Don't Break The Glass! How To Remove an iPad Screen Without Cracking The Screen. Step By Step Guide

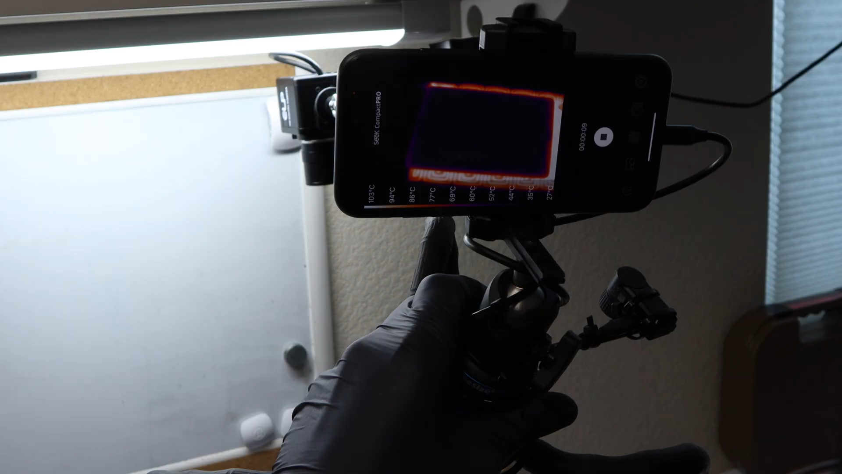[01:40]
so here through the thermal camera you can see the heat pad
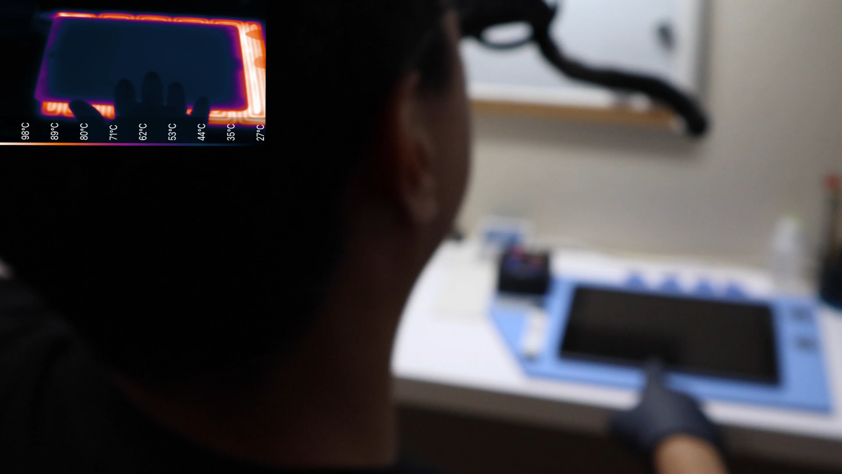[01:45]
On screen: scale top 98°C, scale bottom 27°C
how it's heating up the whole iPad so the black square in the middle is